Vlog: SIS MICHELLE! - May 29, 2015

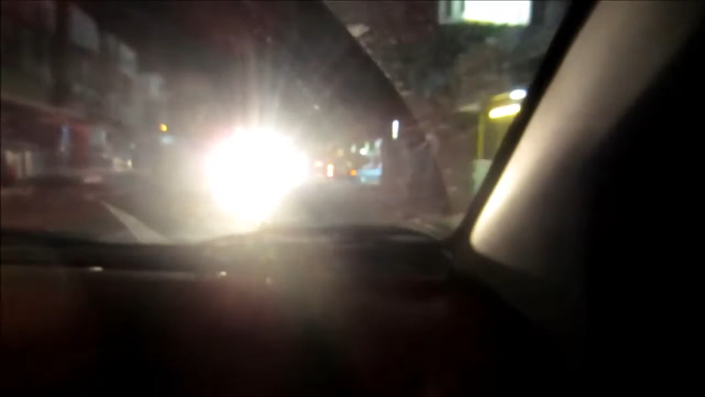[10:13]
Ang liwanag. Sorry, guys. Yan, convoy lang kami. Nakakatawa. Nagulat ako.